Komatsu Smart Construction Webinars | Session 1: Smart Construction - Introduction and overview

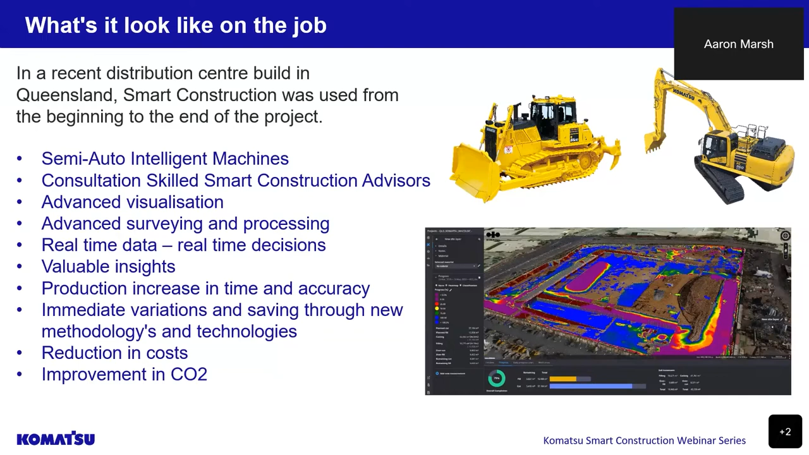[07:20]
providing valuable data immediately back to the project management team to execute changes in almost real time. Smart construction dashboard was introduced as the project visualization solutions to manage materials moved and progress of earthworks.